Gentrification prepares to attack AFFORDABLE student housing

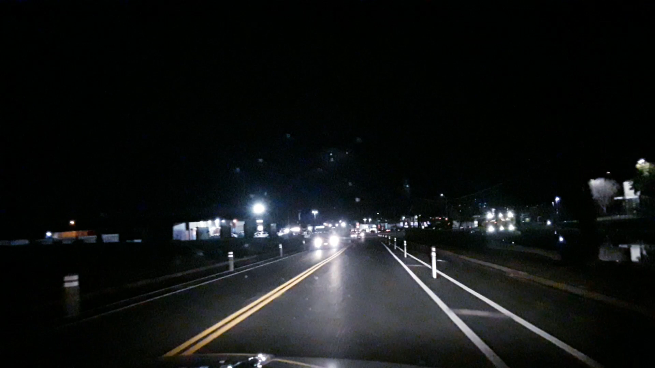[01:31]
Yeah. And then you're like, okay, I'm not going to be a slum lord anymore. I really just want, you know, I want to sell this. I want to get out from underneath it because it's kind of a pain in the ass. And I just want to move on with my life. Yeah. So that's what happens, you know. So, I mean, you know, it's just, you know, and so that's what happens.
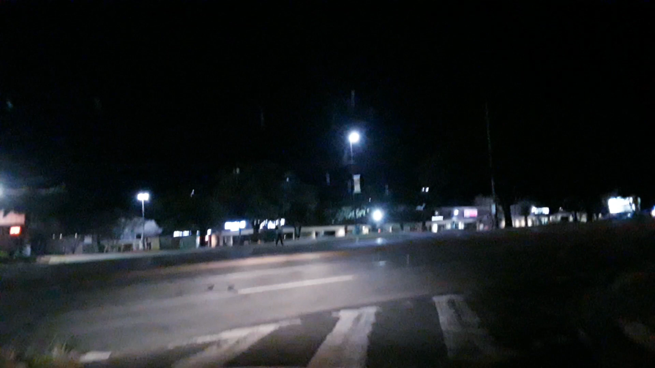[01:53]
And then they tear down the old apartments that people could afford. And then, you know, they invest all this money in there. And then they build apartments, you know, only people of a certain means could afford. Like, you know, and, you know, typically you're talking about, you know, students, you know. You're talking about people who, you know, they have lots of disposable income and stuff like that. I mean, well, this is being bolted up. So that's. Yeah, that's new right there.
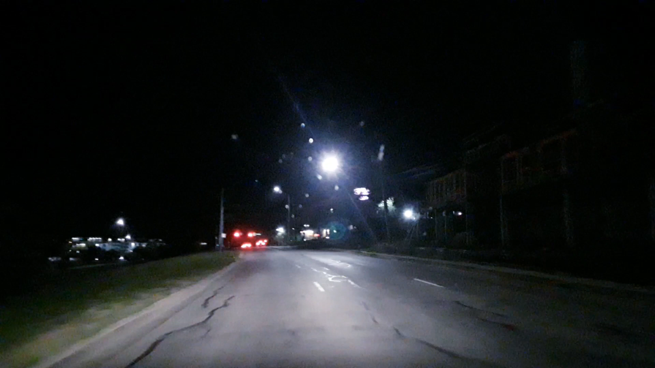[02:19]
Taco Bell is still there. I had a lot of, you know, drunken nights there. H-E-B got, looks like they got refurbished. They did. So this is where I used to, Pleasant Valley. Stay in this lane, yeah. I was about to say, that looks like it's a U-turn. So, yeah, I mean, you know. So, remember over there, that student housing that used to be over there off of, right on the other side of that light, way over there?
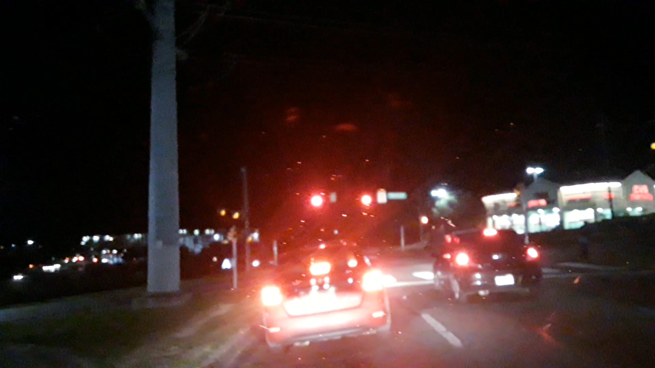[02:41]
Wow. All of that. Yeah, those are, you want to look? Well, hold on. I want to go about my own apartment first. Let's take a look. But, yeah, man, it's like, you know, this is kind of what happens. But, like I said, my concern is, I mean, as, you know, it's like, part of it is that, you know, all that happens is it costs kids to live, live a long time to make more money, you know? Excuse me.
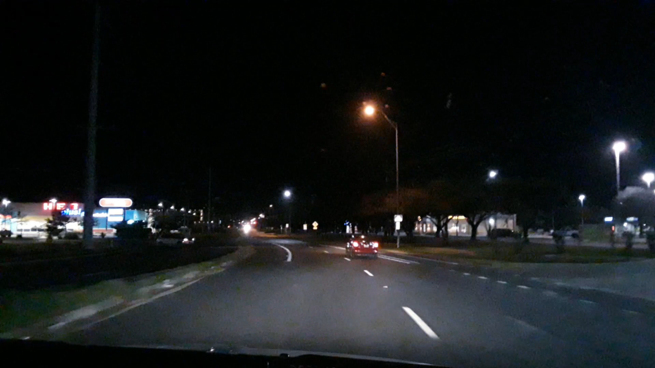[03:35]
So, it's kind of weird because, you know, you have these really well-off people who, you know, they, you know, they drive, they buy this expensive property, and they don't have to go as far to get to where they're going. Which, it's kind of weird because, like, that's their right. I mean, if they can afford the property and poor people can't, all right, well, that's how things are. Wow, this is all new. Remember all this student housing over here on the right? I don't remember that being there. I'll be honest. That was after me. This is definitely new here on the left. Yeah, this is new.
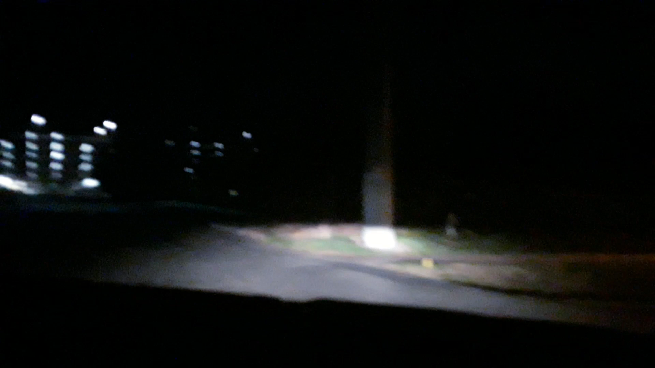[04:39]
Okay, so that's all gone. There's no, there's no, there, that's, that used to be another apartment complex. That's all gone. Let me see.
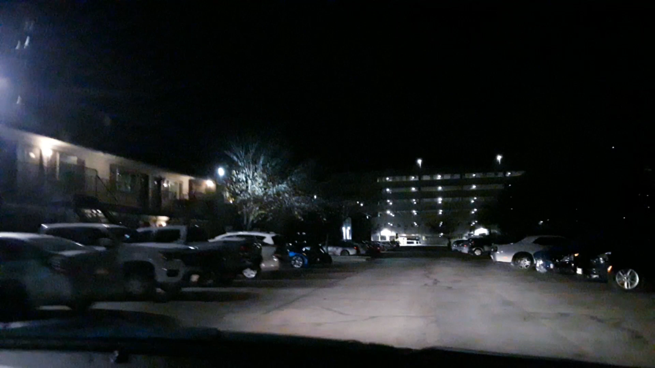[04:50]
So, that's, that's kind of surprising. But, like I said, as far as I can tell, except for a paint job, this is still the same apartment complex I lived in. It's been, yeah, but it has been vastly remodeled. Oh, I don't doubt it. I mean, the. I mean, vastly. The apartment I used to live in, man, it's like, we lived in there for, like,